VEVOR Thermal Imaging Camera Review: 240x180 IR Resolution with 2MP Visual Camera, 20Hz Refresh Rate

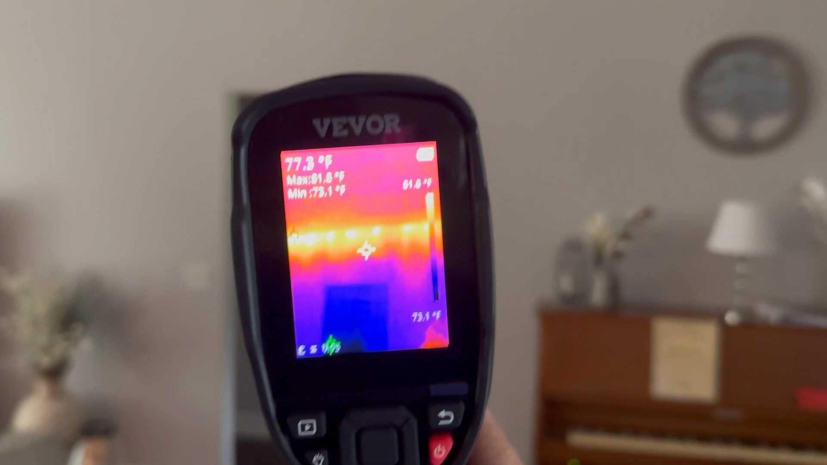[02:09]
Look at the ceiling here. You can see the average temperature of the ceiling is about 74-75 degrees. And over here on the edge of the wall we have a hot spot where we're 81.8 degrees
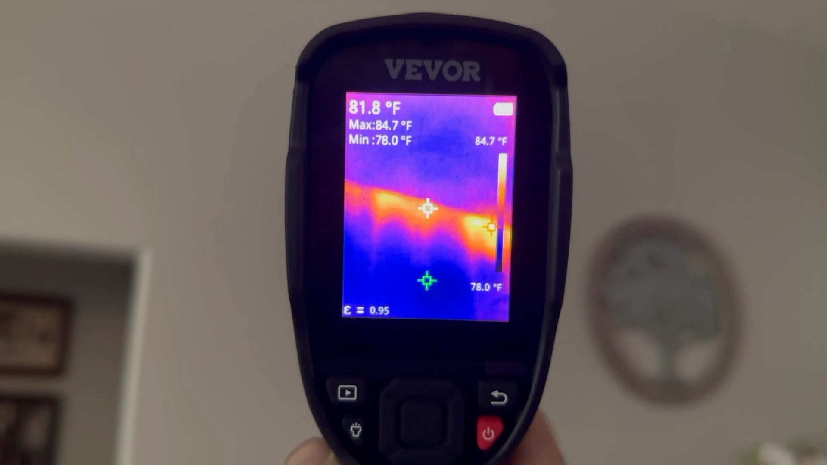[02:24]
On screen: spot 81.8°F, max 84.7°F, min 78.0°F, scale top 84.7°F, scale bottom 78.0°F
and this is where the insulation is thin.
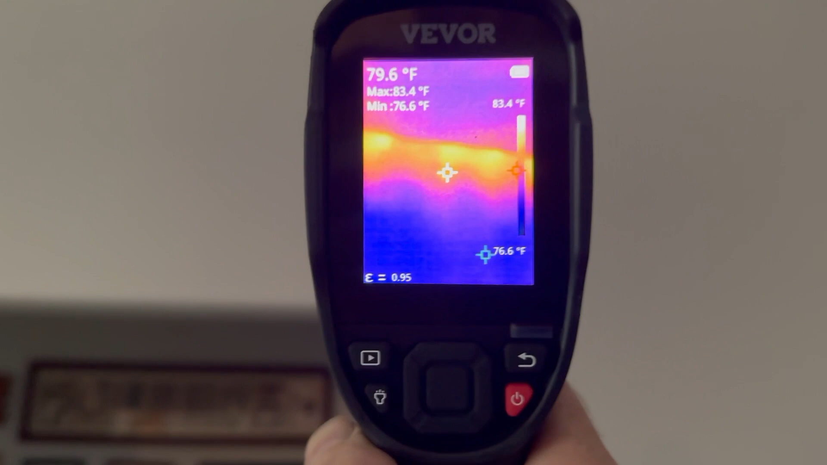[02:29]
On screen: spot 79.6°F, max 83.4°F, min 76.6°F, scale top 83.4°F
And this is exactly why the home inspector had one of these thermal imaging cameras. All along that edge is thin on insulation.
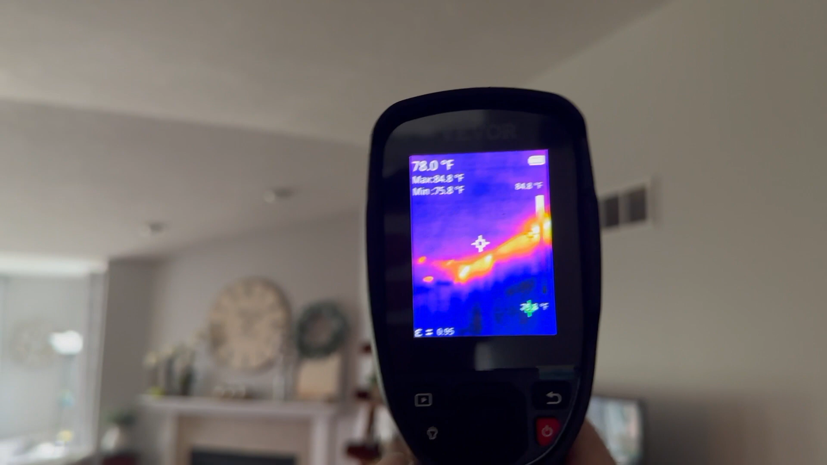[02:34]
On screen: spot 78.0°F, max 84.8°F, min 75.8°F
Now let's go over here. You can see there's some spots over here.
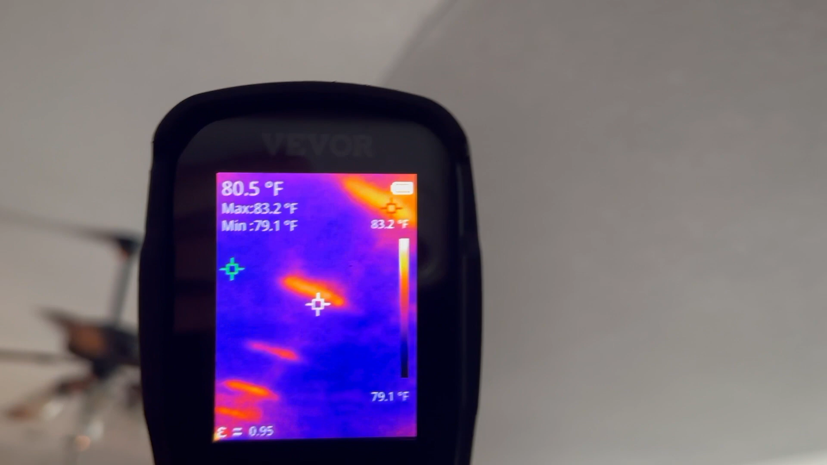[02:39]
On screen: spot 80.5°F, max 83.2°F, min 79.1°F, scale top 83.2°F, scale bottom 79.1°F
Every couple feet we have a hot spot here probably where there's some sort of
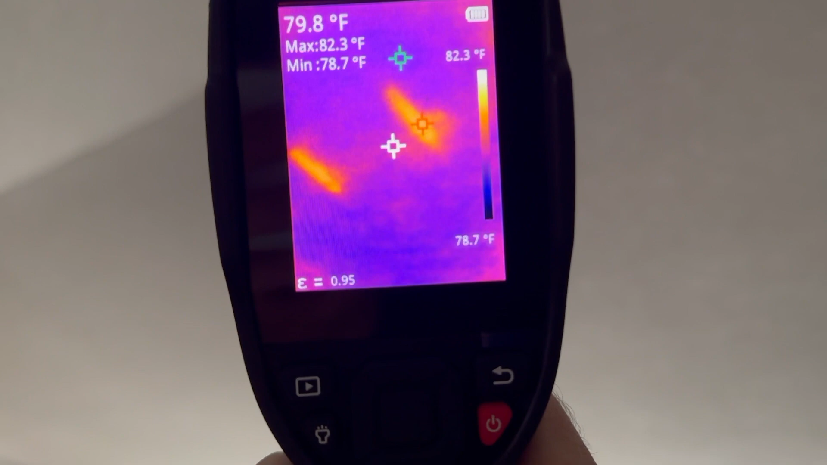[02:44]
On screen: spot 79.8°F, max 82.3°F, min 78.7°F, scale top 82.3°F, scale bottom 78.7°F
truss or something like that on top of the ceiling.
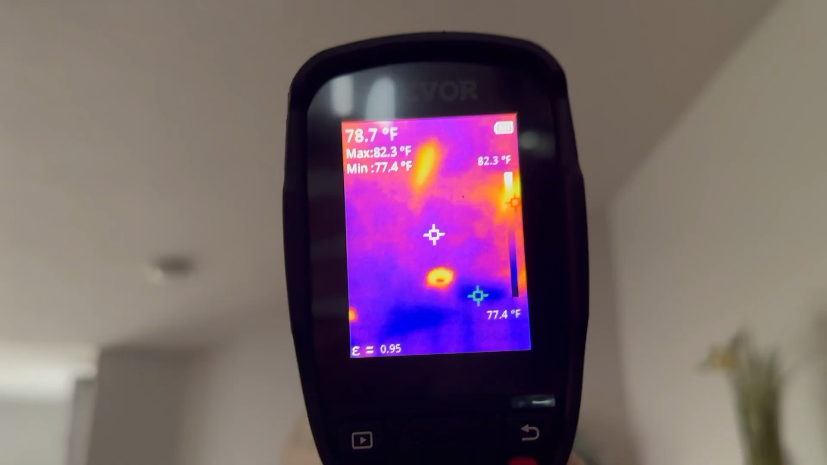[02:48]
On screen: spot 78.7°F, max 82.3°F, min 77.4°F, scale top 82.3°F, scale bottom 77.4°F
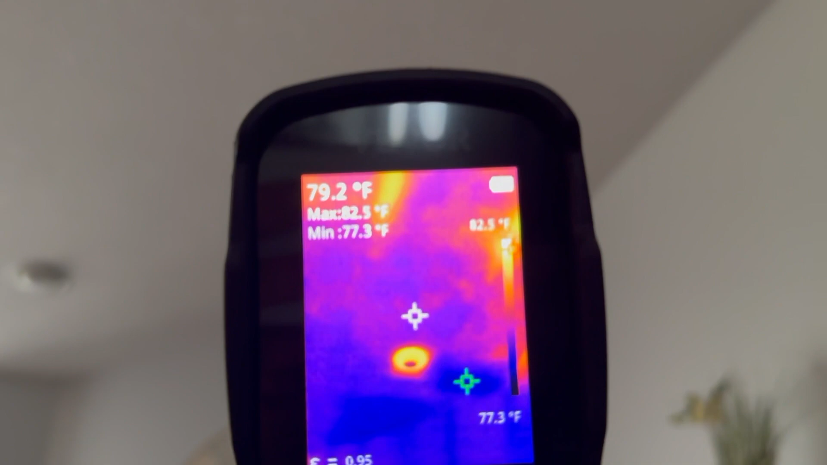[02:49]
On screen: spot 79.2°F, max 82.5°F, min 77.3°F, scale top 82.5°F, scale bottom 77.3°F
You can see we've got some heat coming in around this can light too up here.
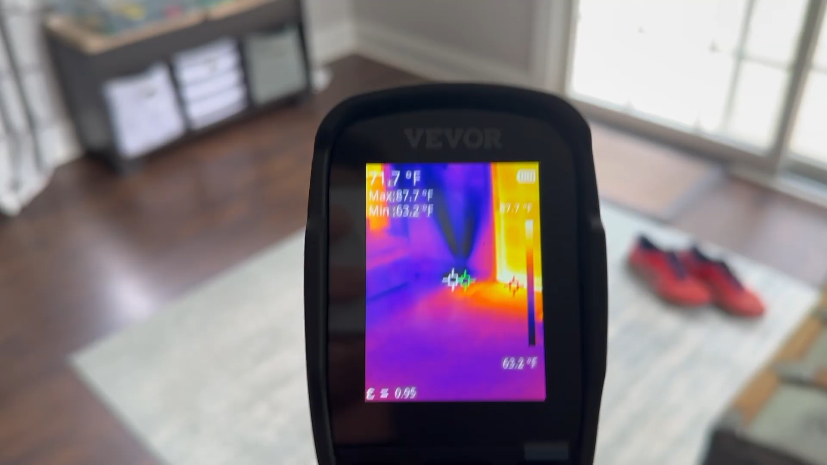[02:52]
On screen: spot 71.7°F, max 87.7°F, min 63.2°F, scale top 87.7°F, scale bottom 63.2°F
Now it also works for showing you cool spots as well.
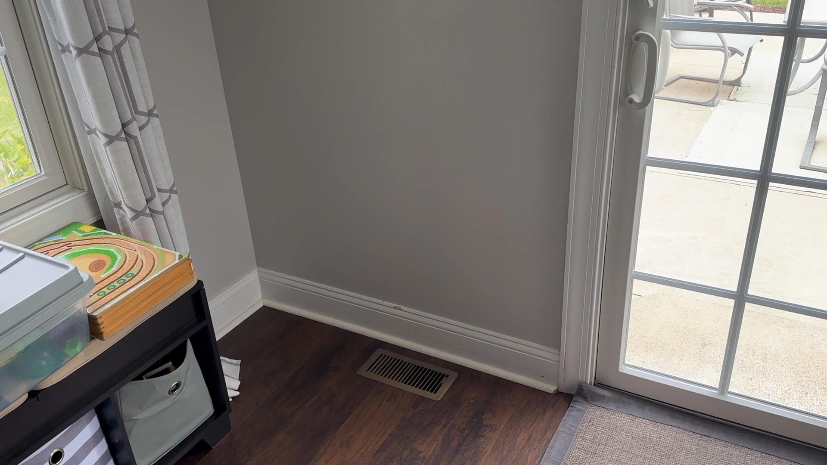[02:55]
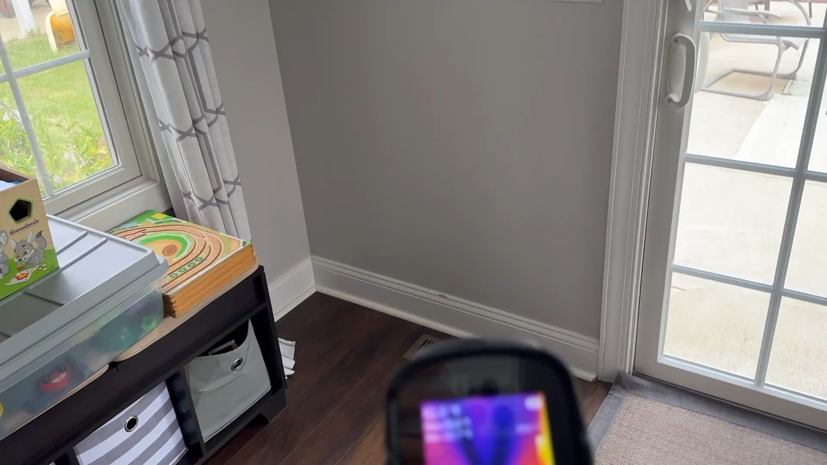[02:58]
For example, the air conditioner is on right now and you can see the actual pattern of the cold air
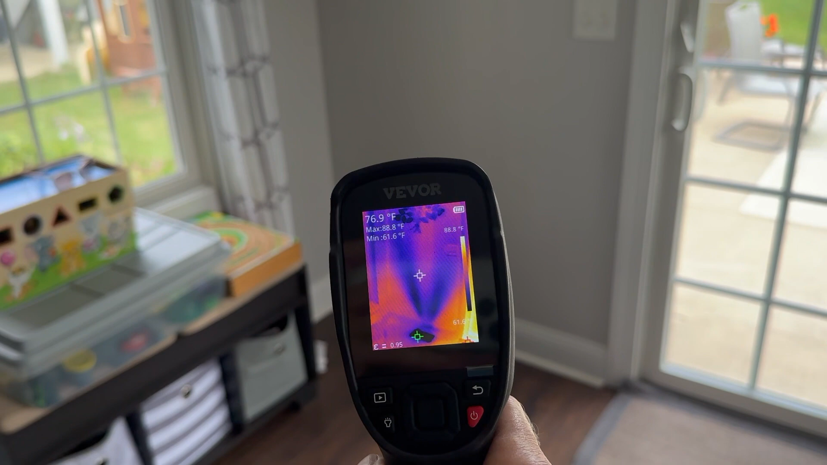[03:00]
On screen: spot 76.9°F, max 88.8°F, min 61.6°F
going up the wall. Notice the green pointer is always on the minimum temperature which is 60 degrees here, 61 degrees.
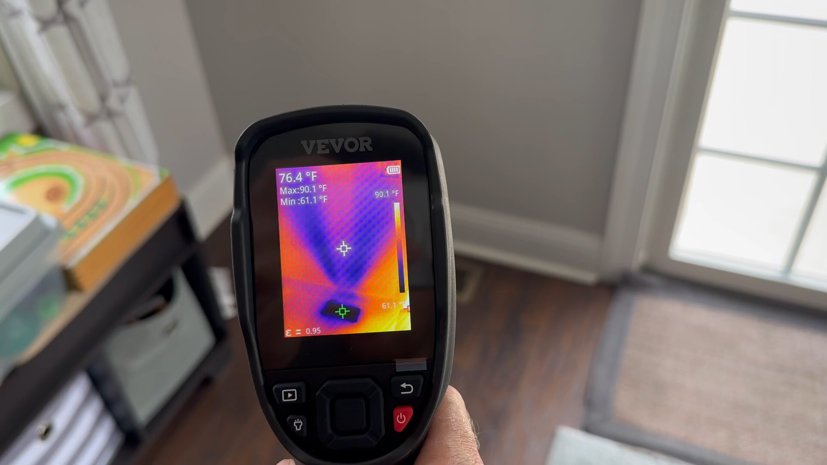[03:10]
On screen: spot 76.4°F, max 90.1°F, min 61.1°F, scale top 90.1°F
And the red is always at the maximum temperature which in this instance is 89-90 degrees on the edge of the door there.
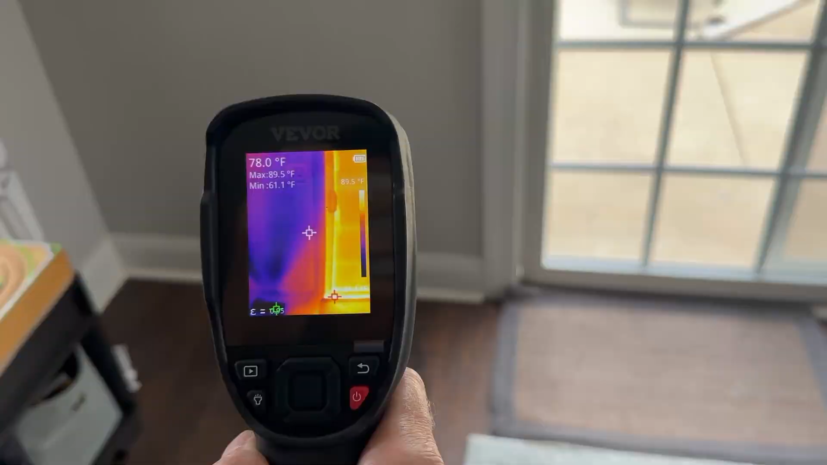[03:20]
On screen: spot 78.0°F, max 89.5°F, min 61.1°F, scale top 89.5°F
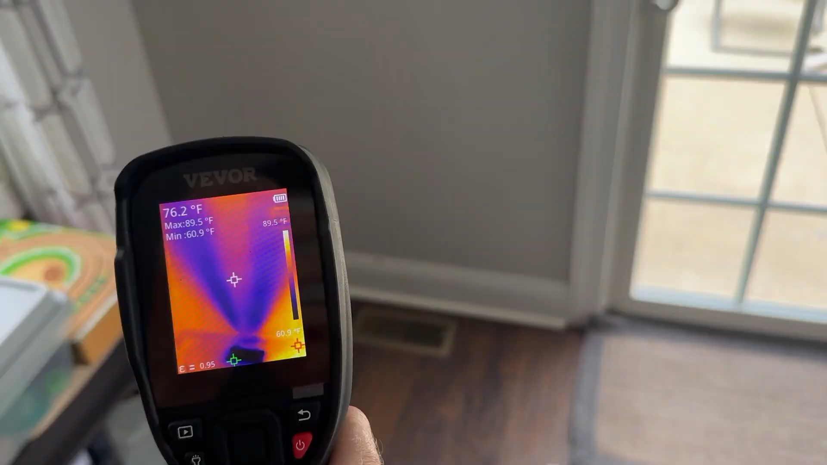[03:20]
On screen: spot 76.2°F, max 89.5°F, min 60.9°F, scale top 89.5°F, scale bottom 60.9°F
And the white pointer in the middle is the top temperature and that is
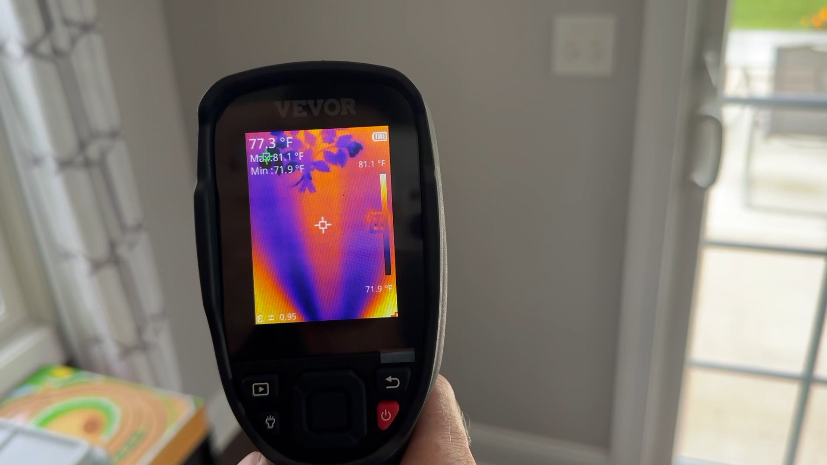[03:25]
On screen: spot 77.3°F, max 81.1°F, min 71.9°F, scale top 81.1°F, scale bottom 71.9°F
the current reading of whatever the white pointer is pointing on.
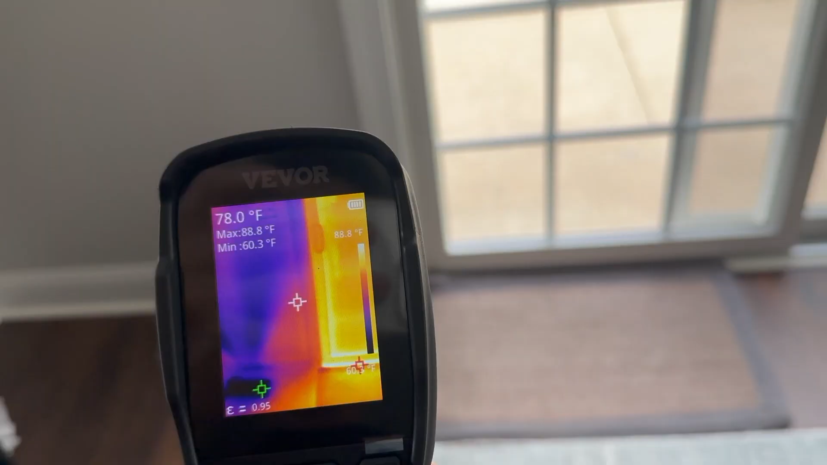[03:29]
On screen: spot 78.0°F, max 88.8°F, min 60.3°F
Look at this door here.
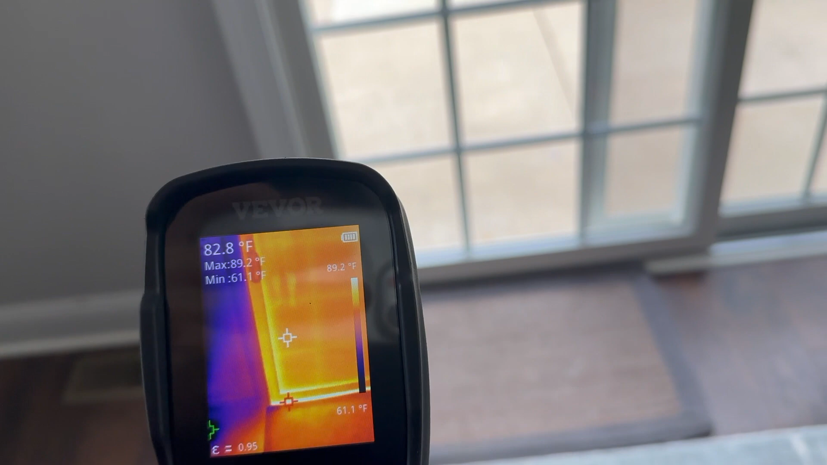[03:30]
On screen: spot 82.8°F, max 89.2°F, min 61.1°F, scale top 89.2°F, scale bottom 61.1°F
You can see I've got a pretty hot spot along the bottom edge.
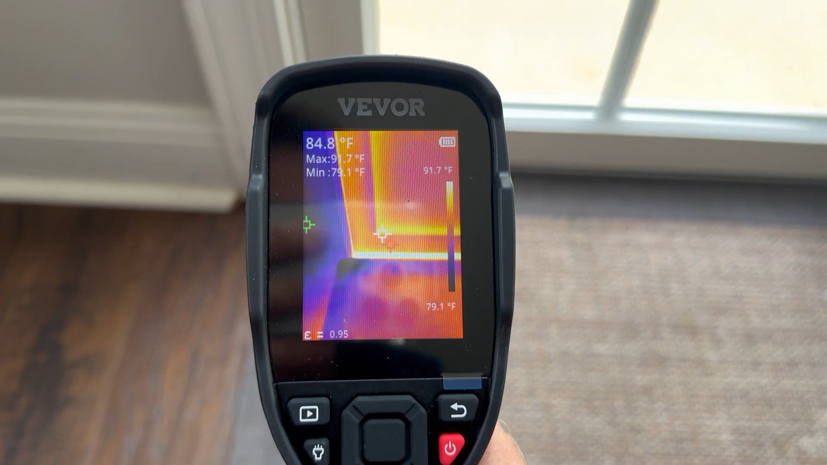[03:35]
On screen: spot 84.8°F, max 91.7°F, min 79.1°F, scale top 91.7°F, scale bottom 79.1°F
Probably have some leaking insulation along the bottom edge of the door as well as the top up here.